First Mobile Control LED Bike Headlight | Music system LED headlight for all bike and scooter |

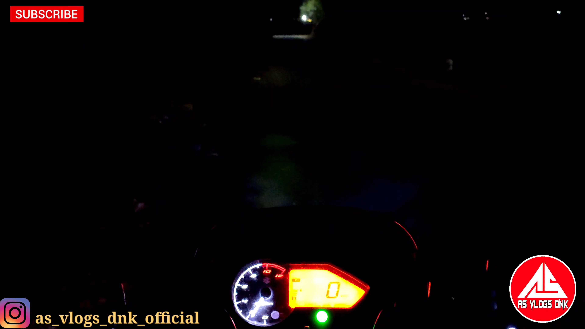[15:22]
भाई साहब, इसका भी लाइट देखिए भाई कितना पावरफुल लाइट है।
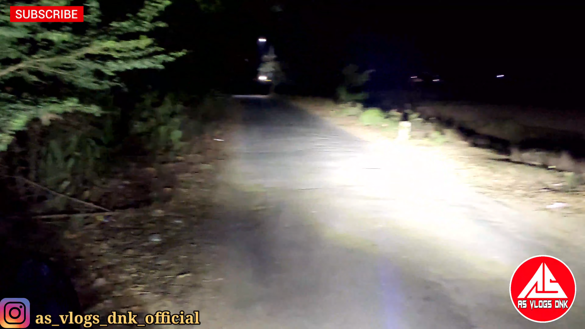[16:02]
अब ये लगा सकते हैं यार, बहुत बढ़िया सा लाइट है। और फॉन्ट साइज इसका लुक देख लीजिए, फॉन्ट से एक मिनट दिखा देता हूँ, आपके मर्जी से आप जितना भी कलर हो सकेंगे आप चेंज कर सकते हो, बहुत बढ़िया सा फीचर्स है इसमें।